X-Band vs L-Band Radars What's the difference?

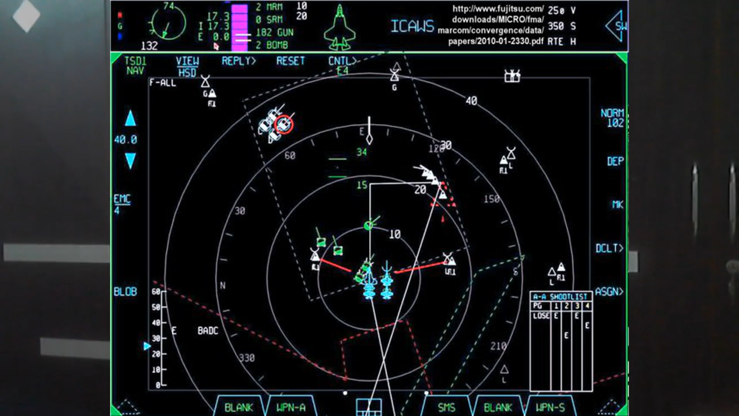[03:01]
Azimuth is nothing but the horizontal location and the elevation is we all know that is the vertical location of the aircraft or the target.
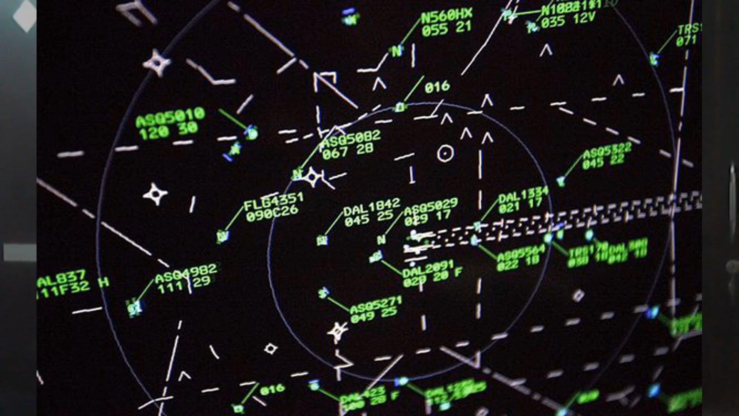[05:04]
That's the reason you only use it in the search and track radars where the resolution of the target is not important for you. For you it is important is that where the target is located and also whether it is a friend or it's a foe. That is what you have to identify. That's the reason the L band radars are used. Now the bigger advantage as I already told you is it's like you know lower interference with the rain.